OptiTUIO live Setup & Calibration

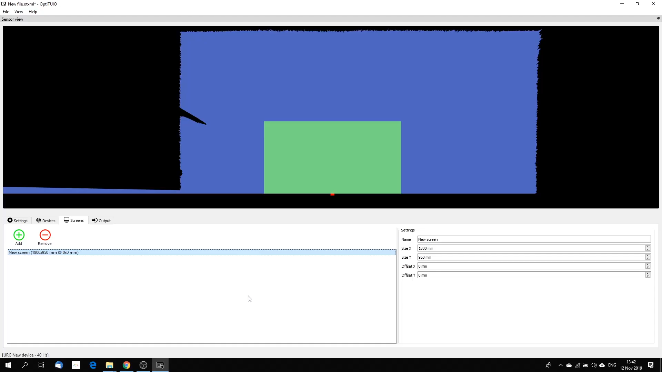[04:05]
In that case, I bring the screen a little bit more up. That's all right. That's the X. That's the wrong one. Let's go to Y. Let's put it up 950. And maybe now my friend Kiao can help me quickly.